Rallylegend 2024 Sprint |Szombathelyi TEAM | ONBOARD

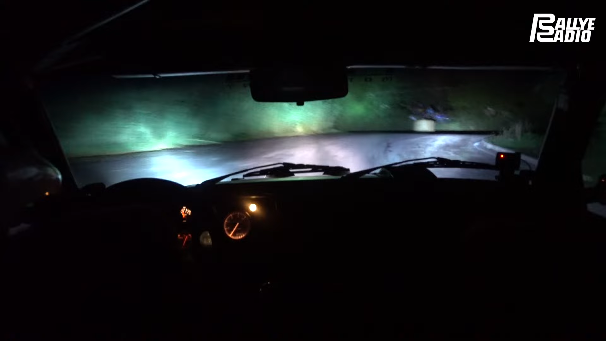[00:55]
Itt, bal 4. Na, nagyon jó. Köszönjük behúzni ezt a szart. Jó. Bal 5, bal a mögé. Behúzod, és utána jobb 2. 150 felfele, és lassítod lesz jobbról, lassítod lesz jobbról. Lassító jobbról.
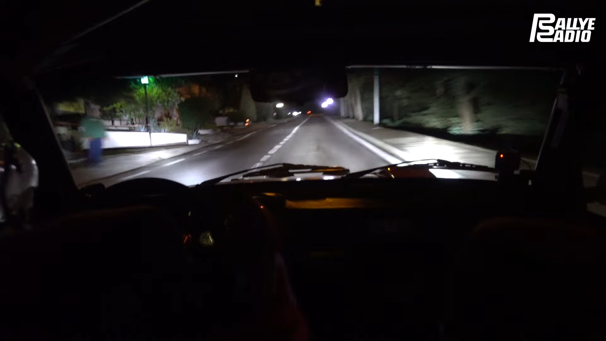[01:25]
150, bal 2. És bukkan, bukkan után 70-re lassító, bal 2. Bal 2, index. Bukkan után 70-re lassító, nyomod. Lassító jobbról. 150, és megint lassító lesz jobbról.